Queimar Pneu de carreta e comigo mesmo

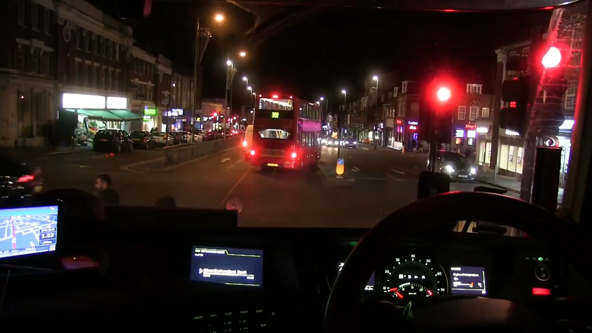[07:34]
Só que eu vou ficar agarrado atrás desse outro aqui. Você quer ver que ele vai virar ali à direita? Olha lá, o que eu falei? E essa bosta aqui não sabe dirigir não, né?
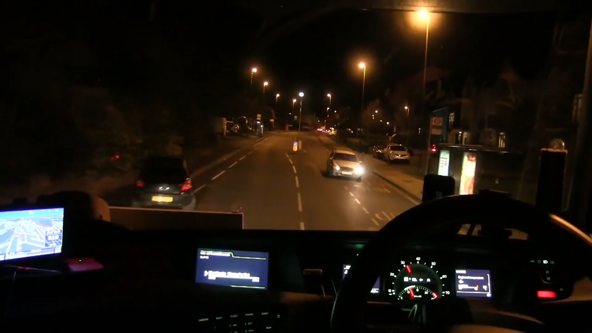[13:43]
Todas as coisas tem que dar o devido respeito, né? Não sei se eu tô passando pelo lado certo aqui. Ah, sim, tem o McDonald's ali. E o...